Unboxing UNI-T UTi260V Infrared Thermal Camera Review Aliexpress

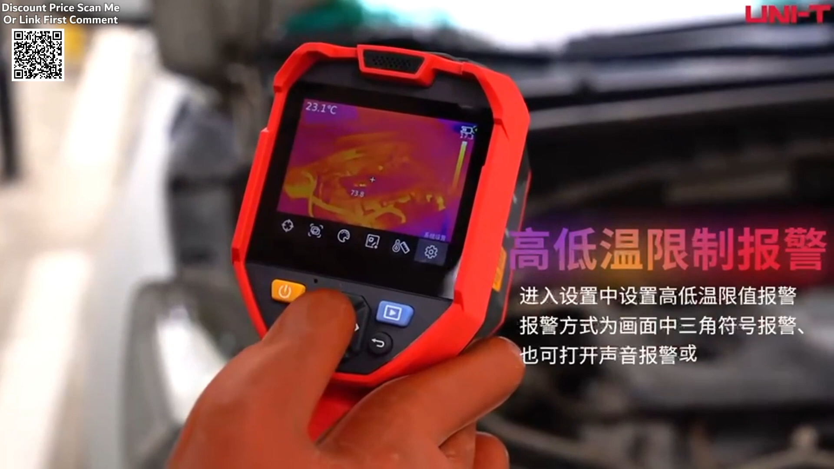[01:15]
The integration of TMix, a self-developed fusion image algorithm, further enhances image clarity by combining thermal and visible light modes for a comprehensive view.
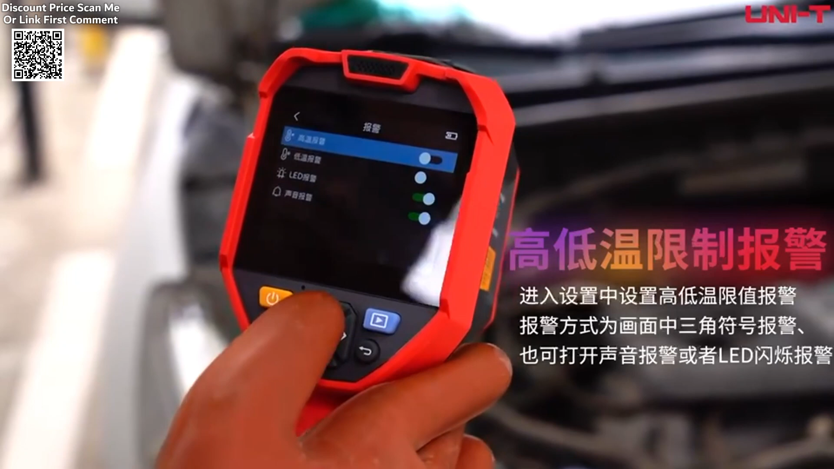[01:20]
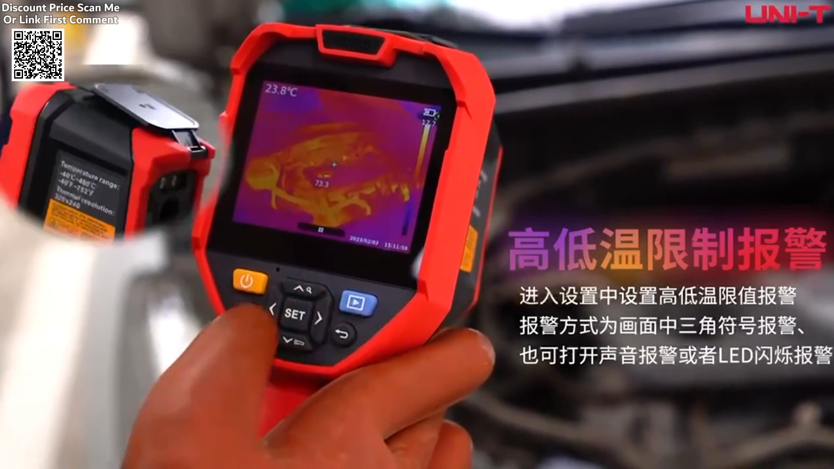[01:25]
Additional features include multiple image modes, such as thermal imaging, dual-light fusion, and picture-in-picture, providing flexibility for various tasks.
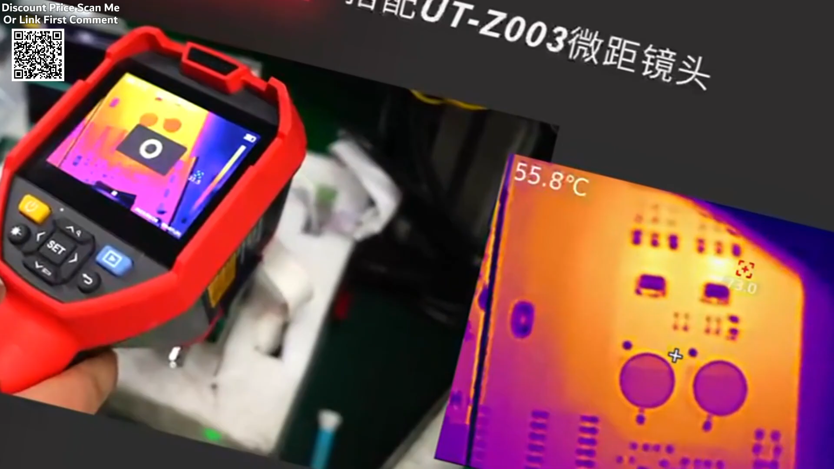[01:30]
On screen: spot 55.8°C
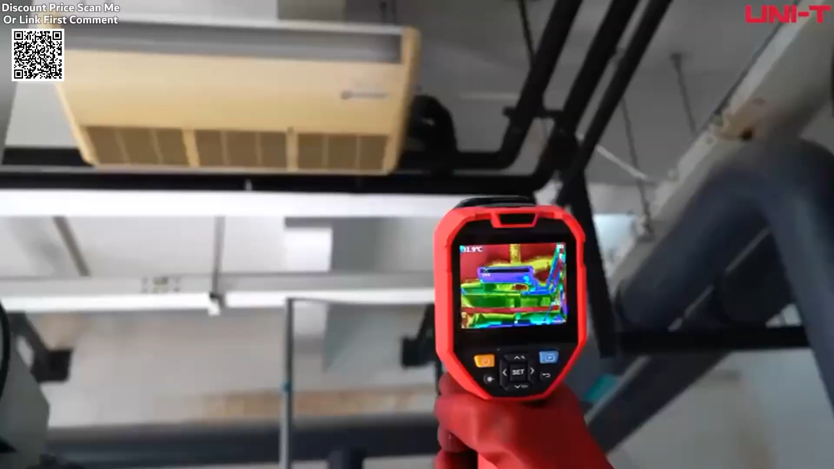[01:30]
With a 30-meter laser range, LED lighting for low-light environments, and the ability to customize temperature measurement objects, the UTI-6OV is a powerful tool for professional use.